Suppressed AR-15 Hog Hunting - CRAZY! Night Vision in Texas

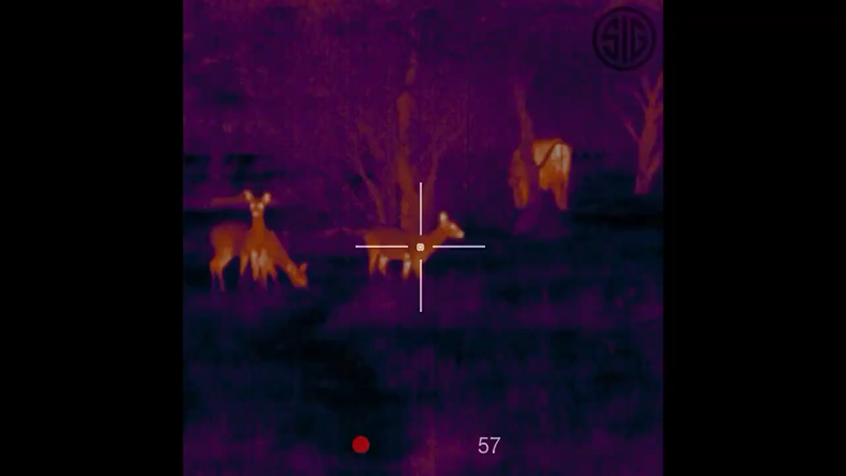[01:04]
I've never used a thermal they're illegal here in Wyoming you know I went down there just kind of not sure what type of hunt I was gonna get into
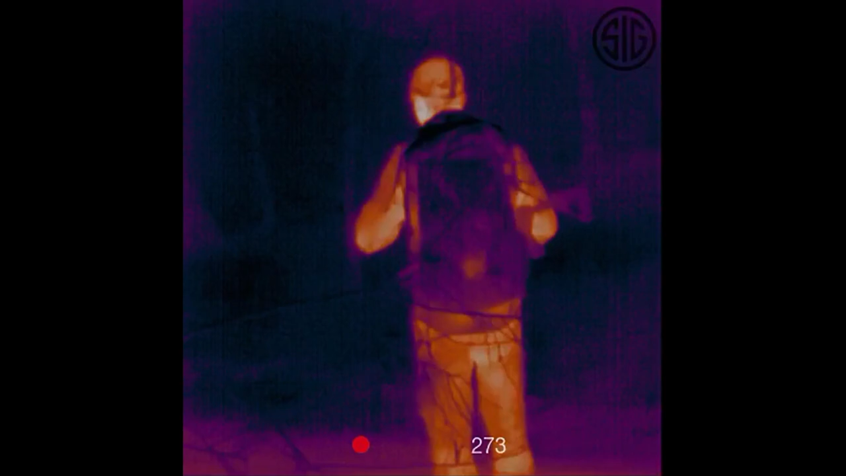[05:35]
sit till nine o'clock at night and then come back for supper and then you know maybe some guys would go take a nap for a couple hours and
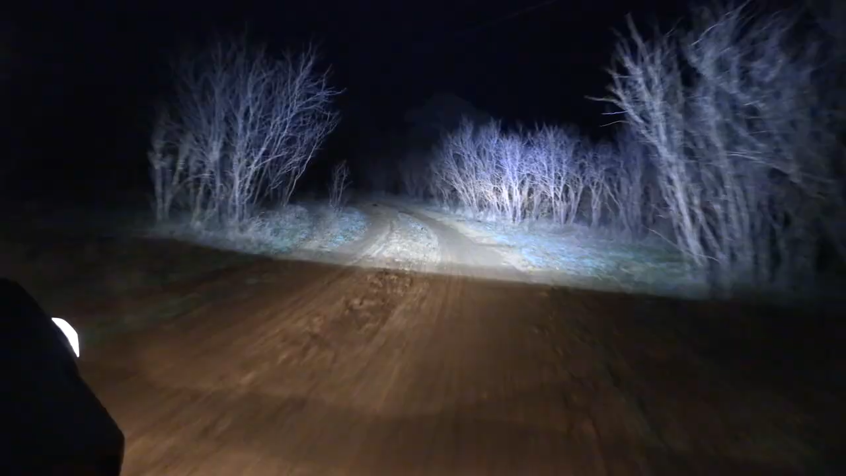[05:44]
then go back out but I went right back out so the boys would take me back out on these road stretches and just drop me off
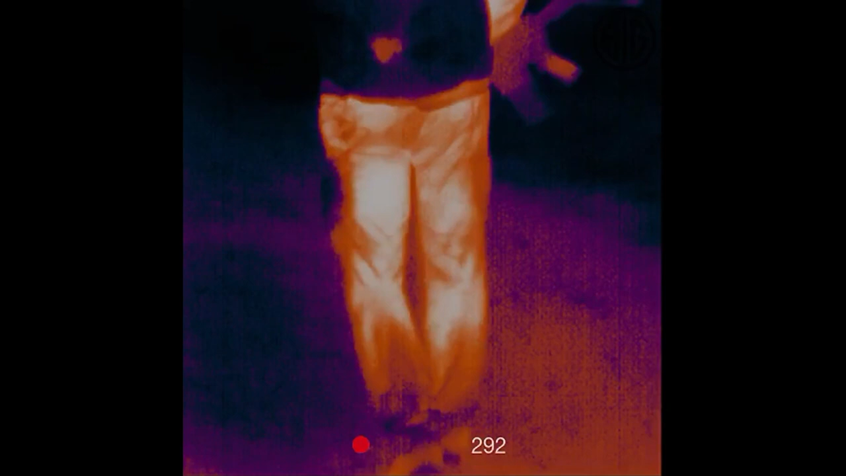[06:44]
I would just throw on the backpack and just slink around and I would turn on the thermal and I'm just walking
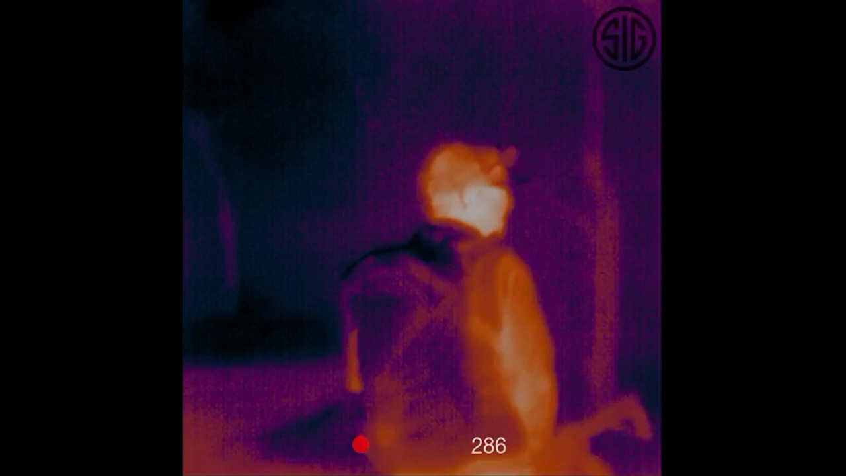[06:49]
down sendero so just walking down the roads another little trick with this of what
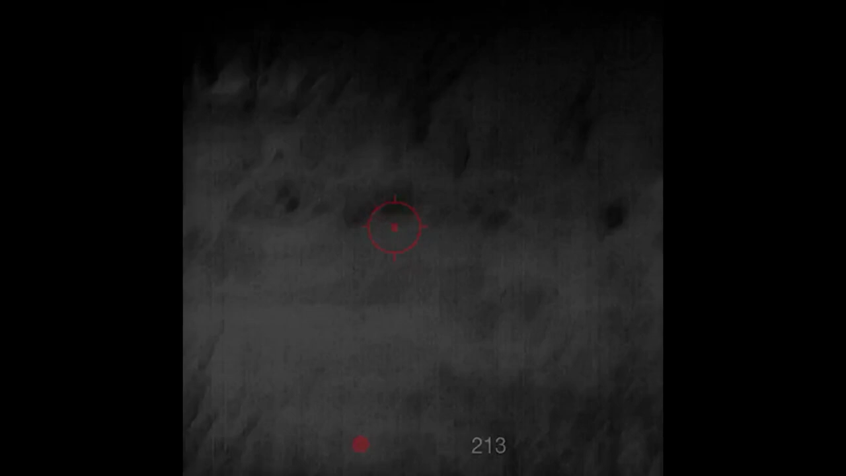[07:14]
and that's mostly what we were doing down there and then with how this is set up you just throw it back on here and
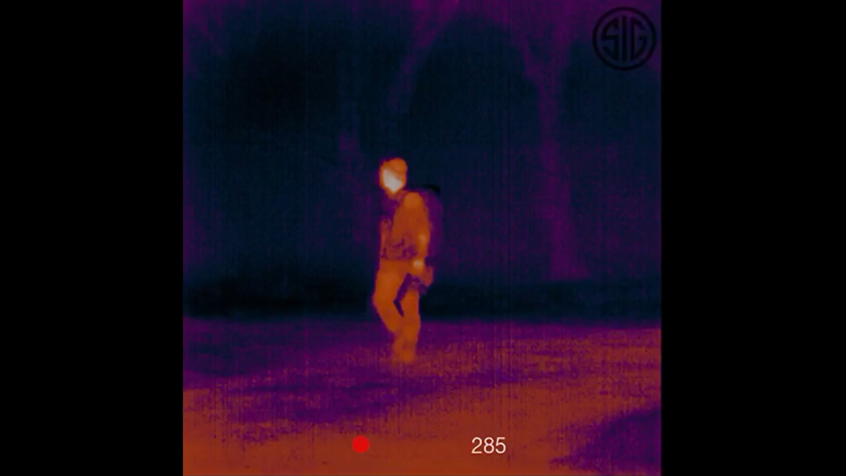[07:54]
you're not going to be that far off where it's going to cause an accuracy issue
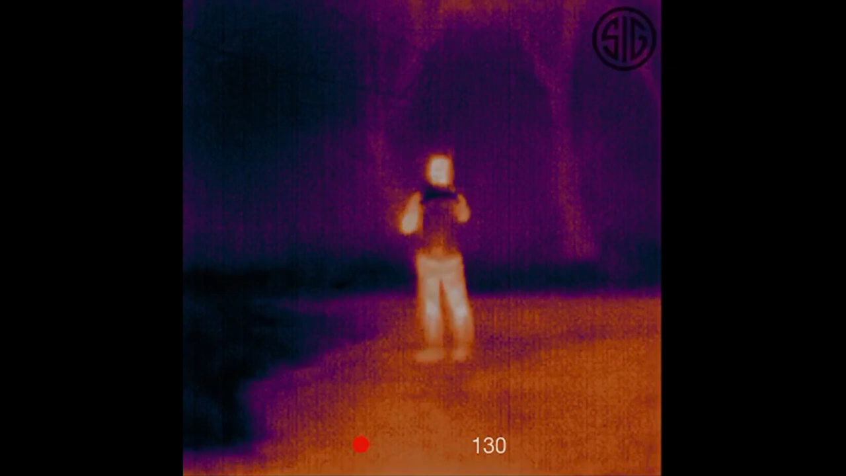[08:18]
your time checking around corners scanning with that echo
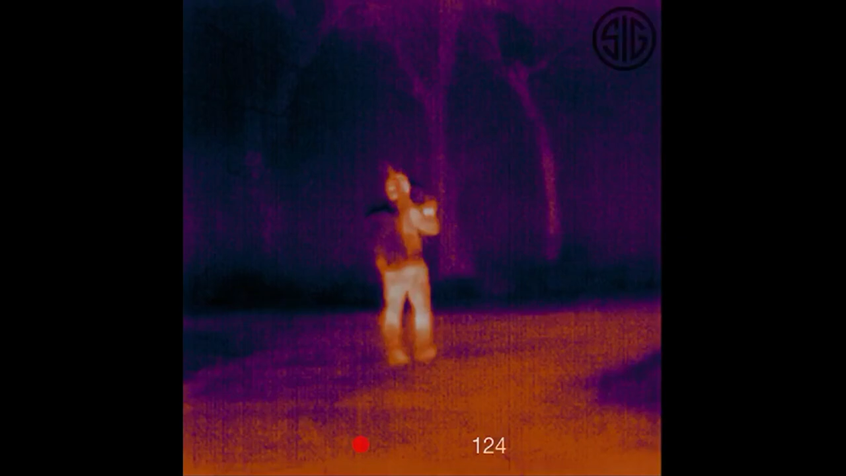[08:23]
three that's pretty cool too because you can see through the brush so
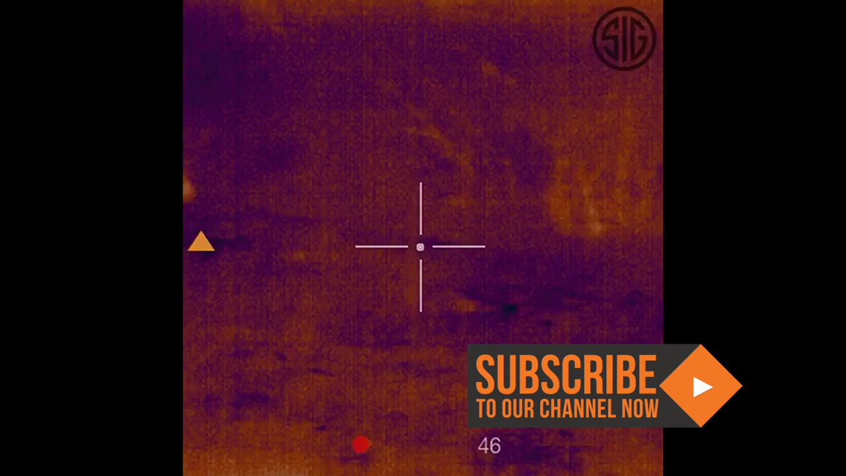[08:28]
you can see pigs or any animal for that matter
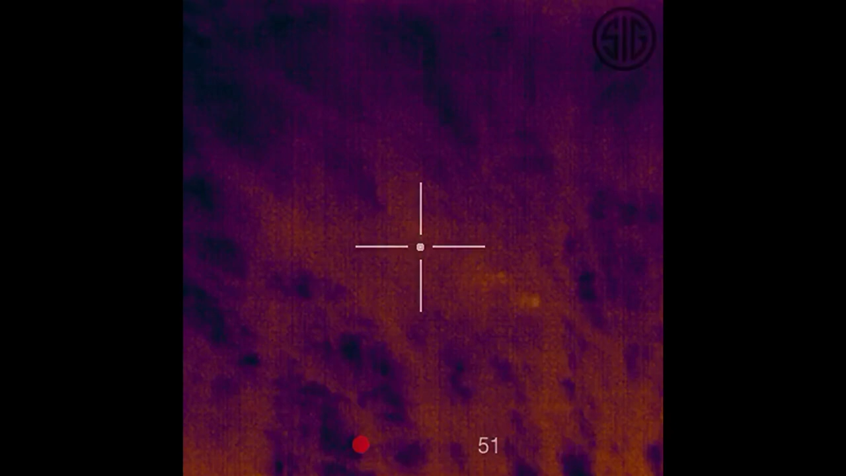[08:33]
through the brush that you can normally see even in daylight it
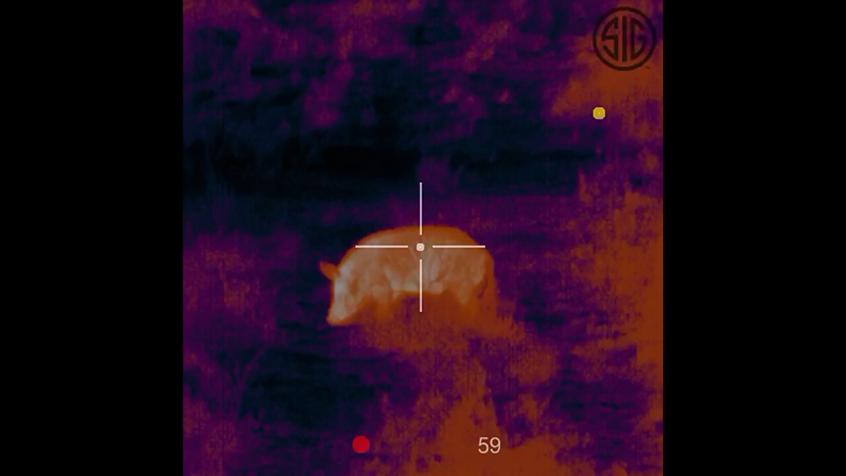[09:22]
there's a pig right here on the corner just gotta lay down in the road shoot it shoot it shoot it